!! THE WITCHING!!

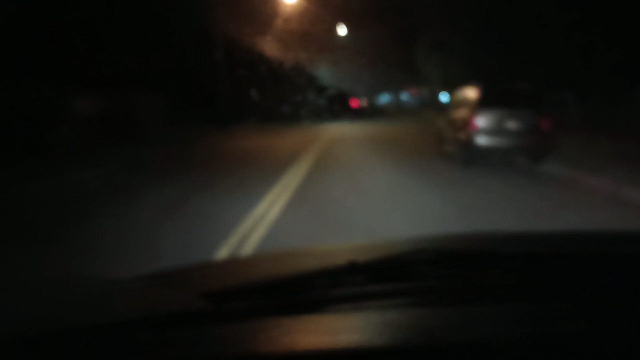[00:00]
I went to Popo, I'm surprised they don't turn around and come back and pull me over, in my own neighborhood, on my way to work, that's how the cops do it around here, they're usually pretty nice, but every now and then you run into a cop that's a dickhead,
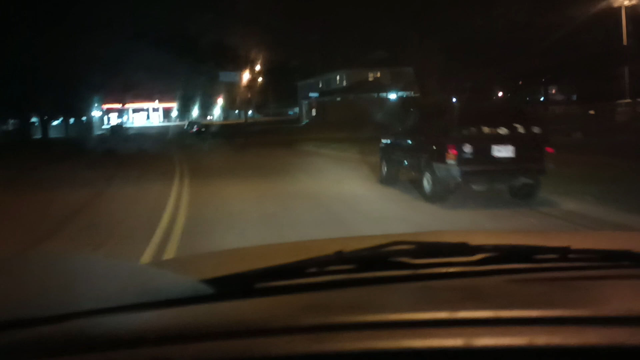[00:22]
especially Miami Township, gave me a grace, a warning ticket for parking in front of our house, said we was on the curb,
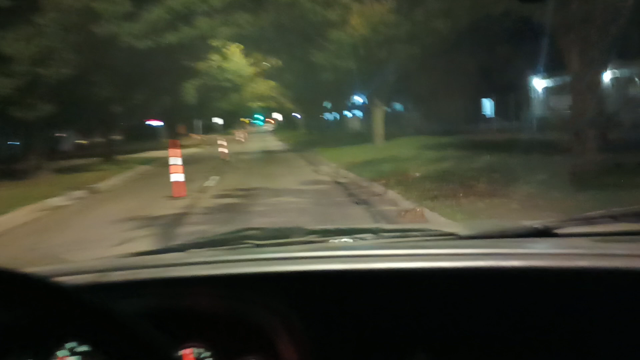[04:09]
and they've had that lane blocked off for a week now, and the only thing they've done is block that lane off for a week now, and so
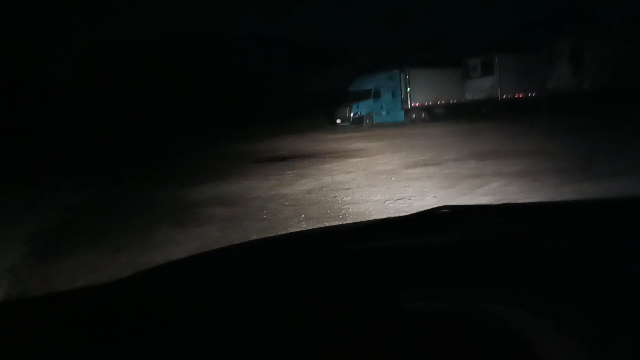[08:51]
Look at the rabbits, run a little for your cottontail